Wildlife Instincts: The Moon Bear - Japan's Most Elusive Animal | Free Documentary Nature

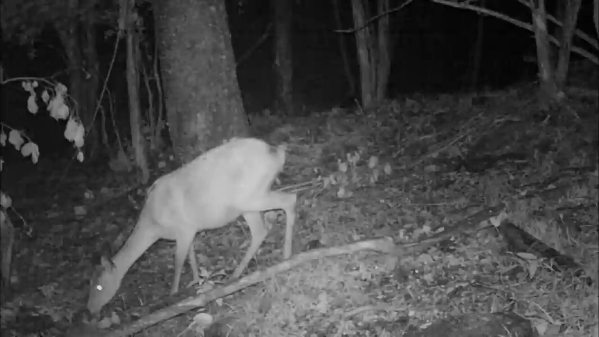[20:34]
A deer inspects the discarded branches, but this time feeds on the leaves.
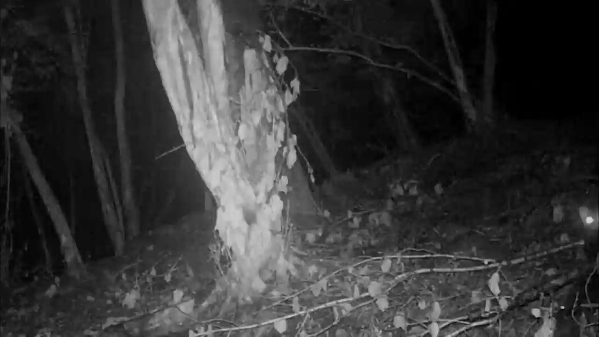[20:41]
All the activity attracts the forest's predators, like the carnivorous marten. A red fox has also sensed activity.
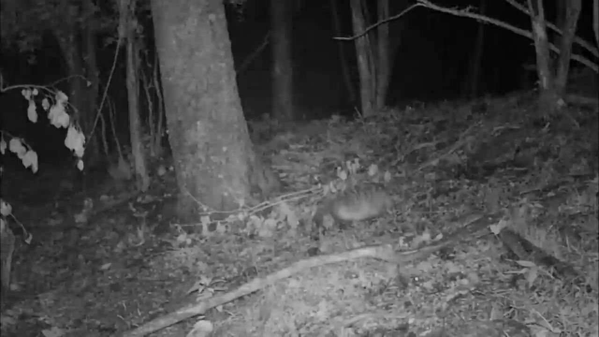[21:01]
The bears' discarded branches have become a feast for forest animals that would not normally be able to reach the ripest of cherries.